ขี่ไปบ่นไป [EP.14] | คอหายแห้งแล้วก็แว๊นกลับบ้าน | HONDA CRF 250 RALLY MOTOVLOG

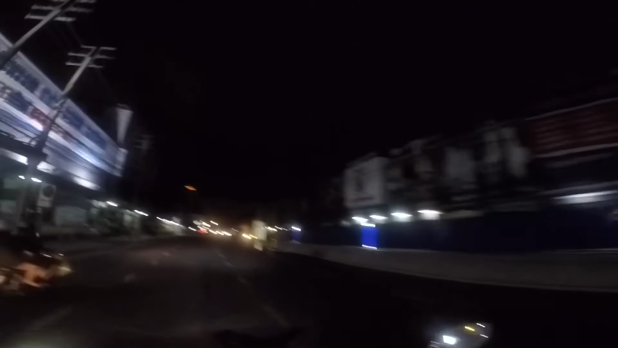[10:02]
ผิวสมผัดของยางเมื่อกี้แบบเร่งนิดนึงนะฮะไฟสูงช่วยแล้วครับมองกลายๆนิดนึงนะฮะสัวคมไฟของ CRF แรดลี่เรานี่ก็สูงดูแล้วนะครับนี่ตั้งลงมาแล้วนะฮะเตียงรู้สึกว่ามันโทมมันยังสูงดูเลยนะฮะ
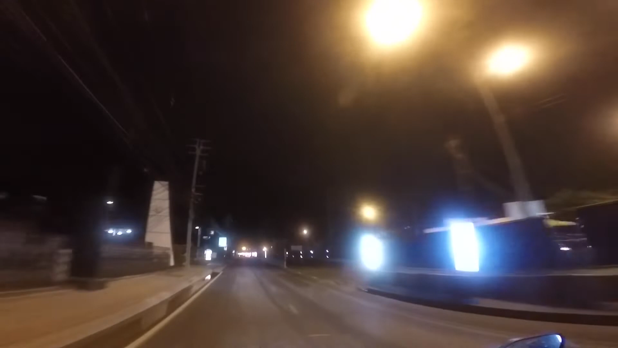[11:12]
สลนไม่ดีเลยครับตอนนี้ขับไปนี่ต้องระวังหลุมระวังบ่อมากเลยนะฮะกลัวเจอหลุมลึกๆนะฮะลงไปจะเสียหลักนะครับขึ้นจะพลาดที่ไล่นี่ต้องชะลอเบาเลยนะฮะ
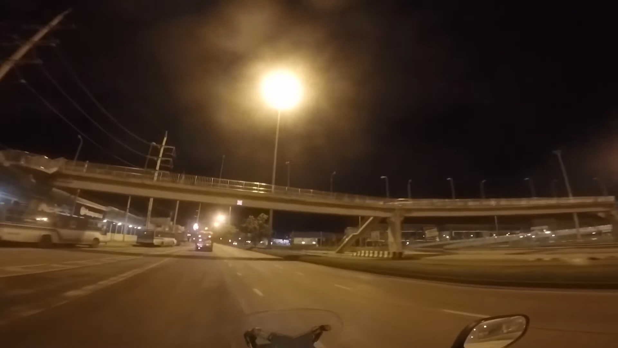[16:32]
แซงห่างๆเลยนะครับเดี๋ยวเจอลงดูดนะฮะขอเลนนะครับผมชอบขับเลนกางเพราะว่าซ้ายกว่าจะมีเเ�위ลต้นไม้บางก็พาดมาที่ถนนนะครับ แล้ว  Cambodia ที่นั่นอาจจะพาดมีจุดที่มีหลุม มีบอลนะฮะ
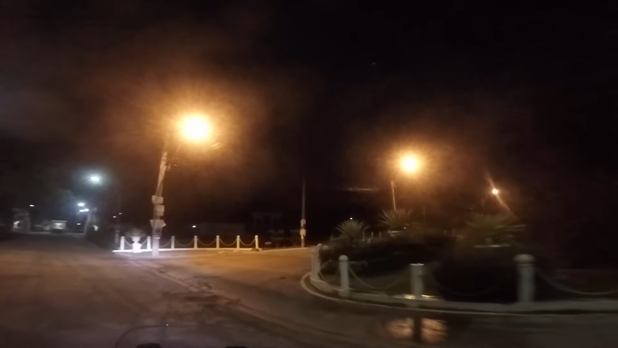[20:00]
นอนอยู่เกลี่ยนเลยนะครับไม่อยู่กับเราก็ดีแล้วนะครับแต่จะมีบางตัวนะครับบางโซนที่ชอบวุ้นวายนะครับคนนะครับ
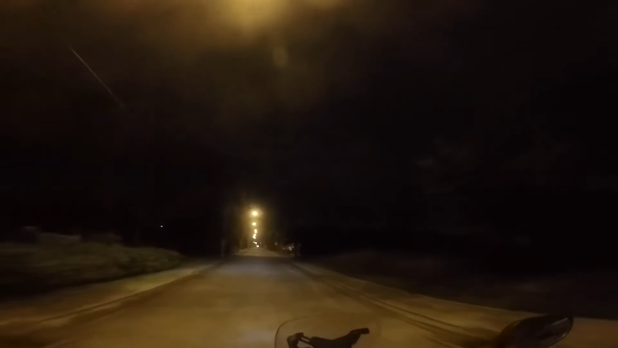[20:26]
จุดนี้จุดไหนอีกนะครับจะลดสวนมาด้วยครับจุดนี้นะครับสี่ตัวนะครับไม่ยุงนะครับ
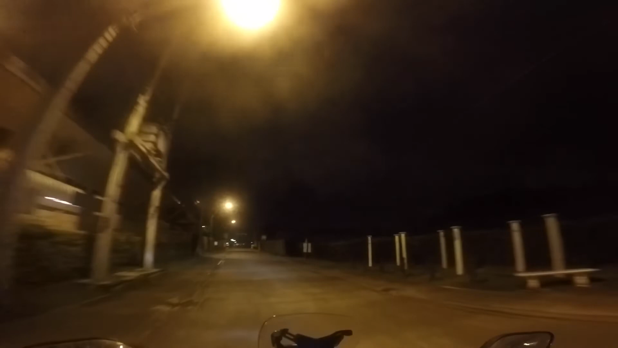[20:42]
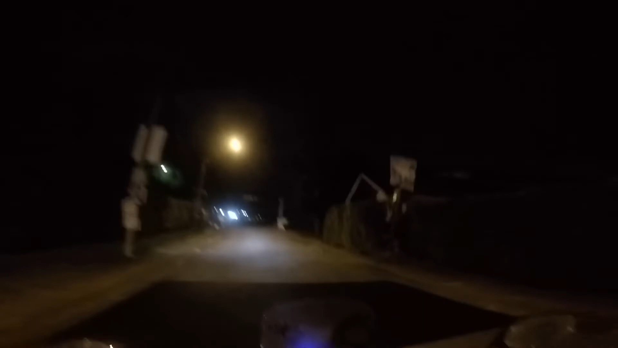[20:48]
นอนฟังเชี่ยงรถนะครับแต่ไม่จุดไม่ยุงอะไรกับเรานะครับโอเคครับลอดนะครับมีอีกตัวหนึ่งนอน